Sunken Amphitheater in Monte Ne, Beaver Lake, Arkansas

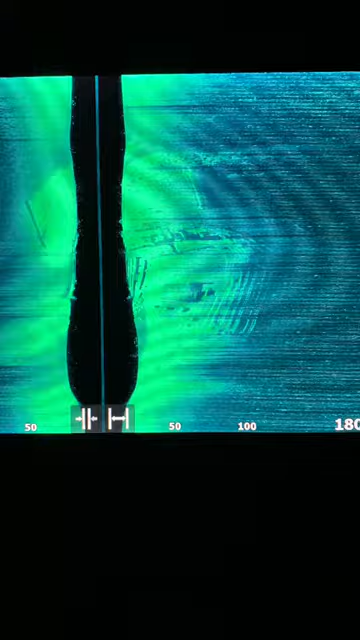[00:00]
Hey guys, hopefully this will focus, but here's a cool side scan of the amphitheater that's buried under Beaver Lake.